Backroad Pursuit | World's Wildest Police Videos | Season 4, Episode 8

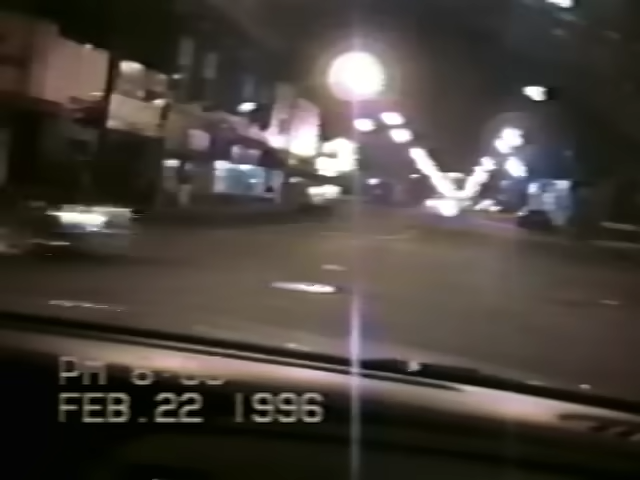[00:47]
You'll ride shotguns in the most terrifying chases on the road.
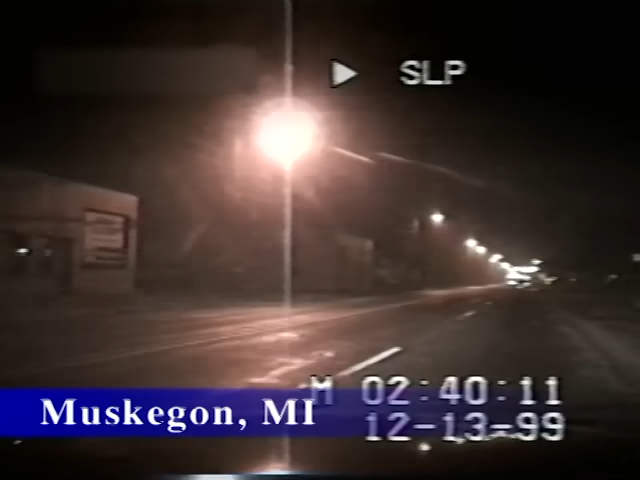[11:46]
Muskegon, Michigan. It's a quiet night on the beat for Officer Mike Tripp, when suddenly, a station wagon charges by at 70 miles per hour. Making pretty good time, huh? Officer Jerry Steffens already has her cruiser in pursuit. Pursuing a vehicle for a station wagon with 70 miles an hour. The suspect makes a breakneck turn. Darting onto residential streets, he continues trying to evade the officers. Officer Steffens calls in the plates. Registration of Robert King and David.
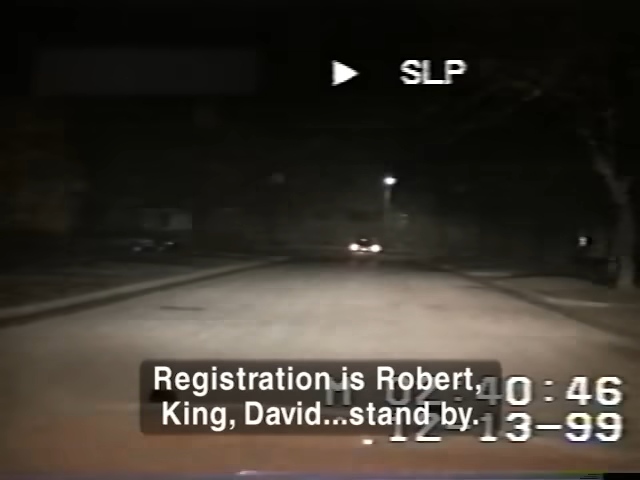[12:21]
The suspect is a parolee driving with a suspended license.
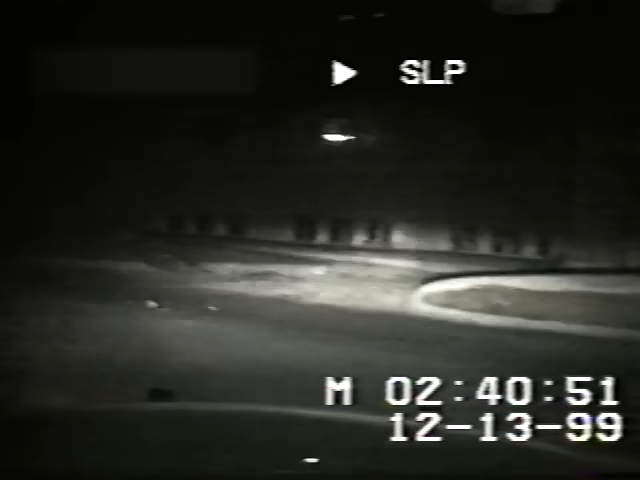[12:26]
He knows that if he's caught, he's going down for a long time.
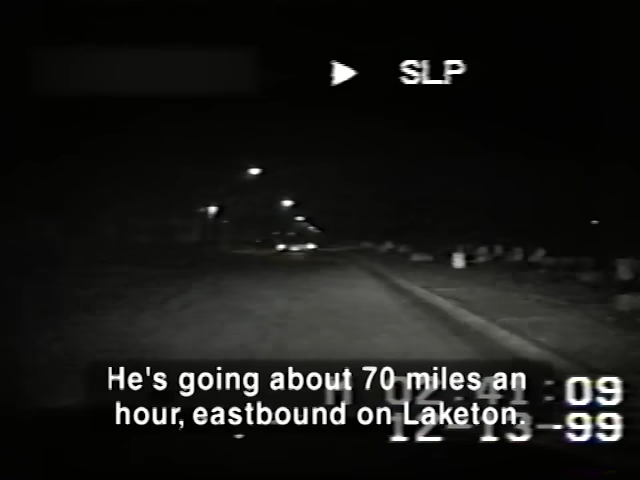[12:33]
He's going about 70 miles an hour east on that lake. The maniac almost hits an innocent motorist pulling into a driveway.
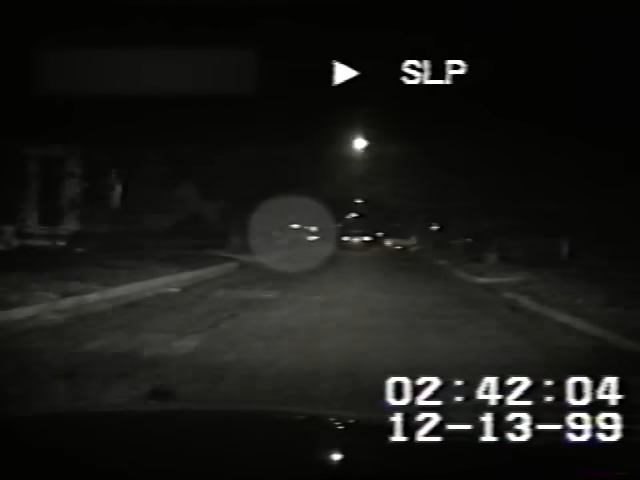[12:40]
At these speeds, the risk to the public is just too great. The watch commander tells his officers to break off the pursuit. Steffens is clearly disappointed as she responds to the order. 10-4. Terminating the pursuit. And the suspect slips out of reach. They're forced to give up, for now. But they know the suspect is still out there, and still running. Minutes later, the call goes out.
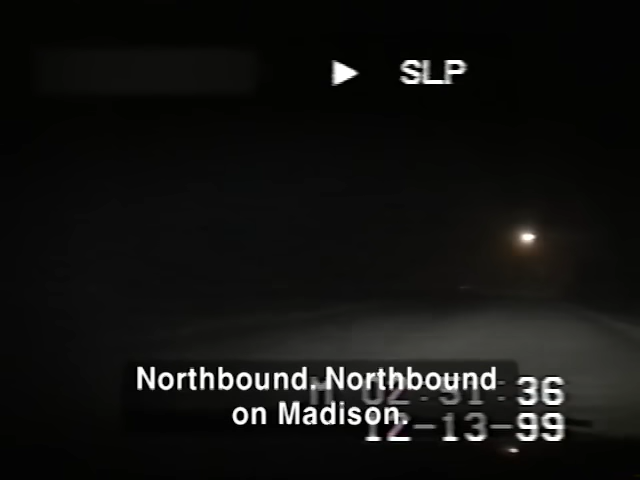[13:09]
For some reason, the suspect has doubled back, and is heading straight for Officer Tripp. The officer lunges forward to block the speeding wagon. The suspect dodges another roadblock. Then pushes his luck one too many times. A backup officer with a second dash cam arrives just as the suspect spins out.
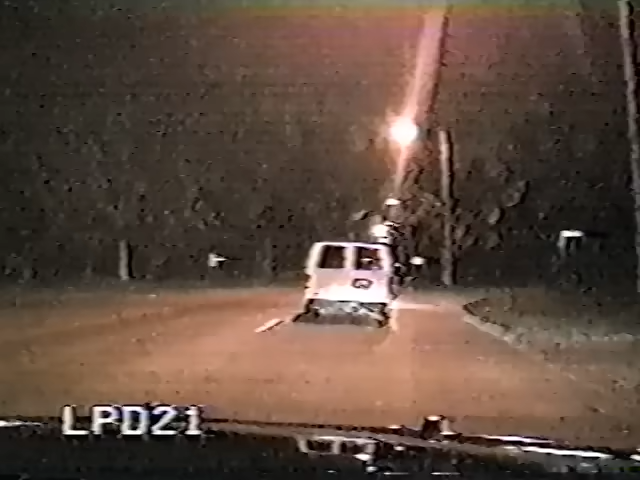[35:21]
Officers respond to the 911 call. Within minutes, they spot his getaway vehicle.